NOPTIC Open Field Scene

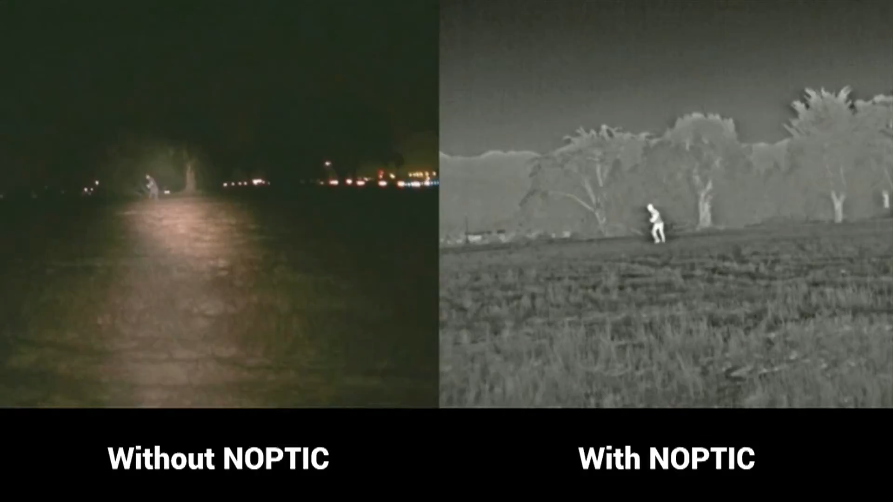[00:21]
With the assistance of the NOPTIC system and its thermal imaging technology, scanning an entire unlit field is easy and quick.